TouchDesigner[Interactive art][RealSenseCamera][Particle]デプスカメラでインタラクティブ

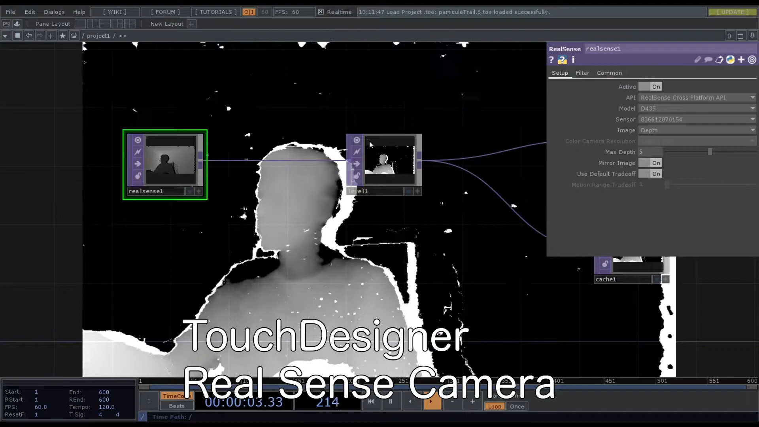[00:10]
はいどうもみなさんこんにちは ギマです今日はガッチデザイナーとリアルセンスカメラデプスカメラですねこれを使ってパーティクルを出してみたい
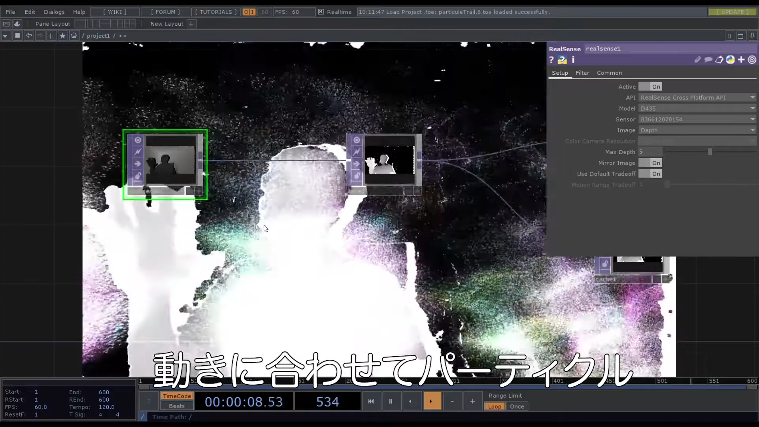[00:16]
と思います動きに合わせてパーティクルが飛び出すインタラクティブなものですねこれを作っていきたいと思います
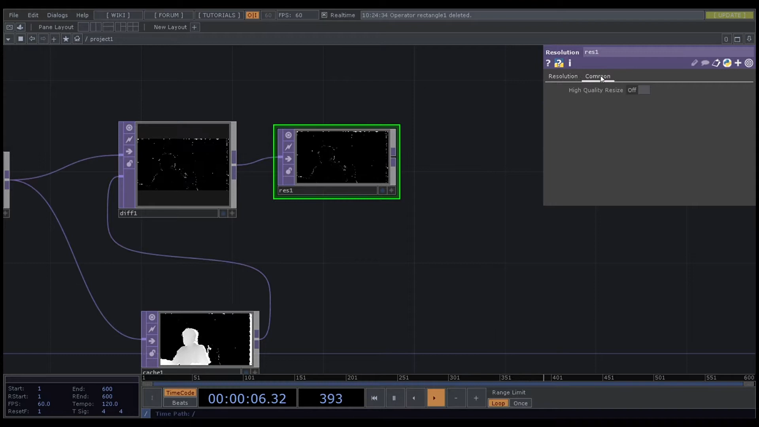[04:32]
これですねはいこれを使って解像度をですねえーと悪くしています重すぎるこのまま使うと重いのでサイズが1280720なんですけど
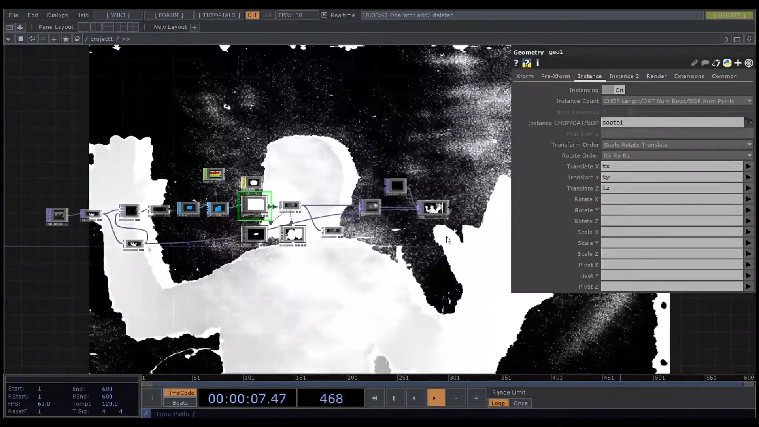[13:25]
やすくする別にどっちでも繋いでも繋がなくてどっちでもいいですねこういう感じでやってみます
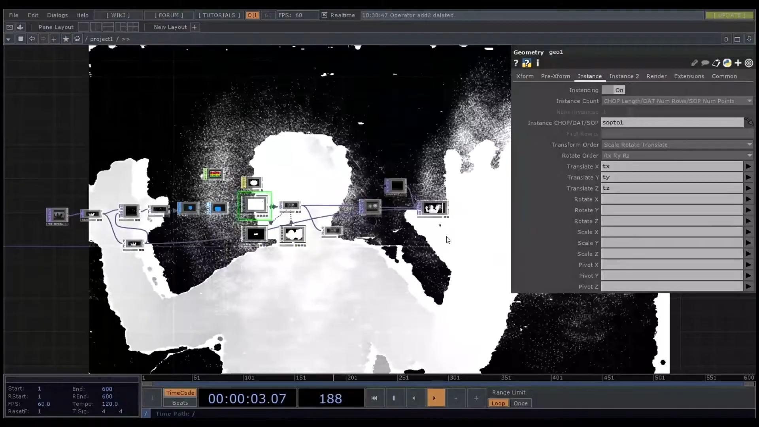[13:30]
はいここからここに出てますよちょっと分かるのでこっちの方が面白いのかな
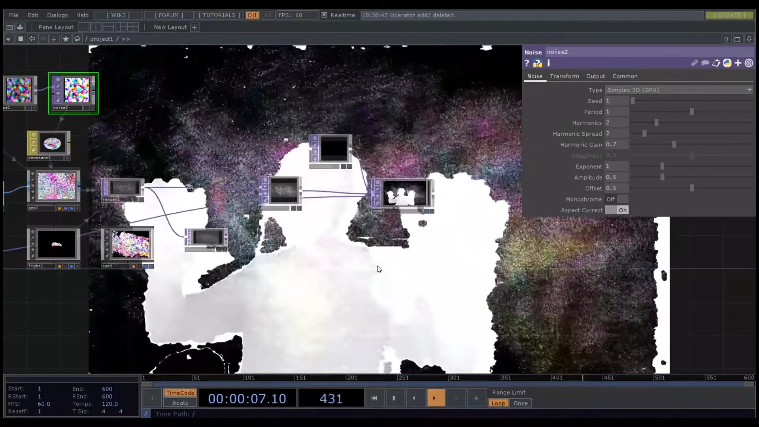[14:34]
こういう感じでこの濁いたところから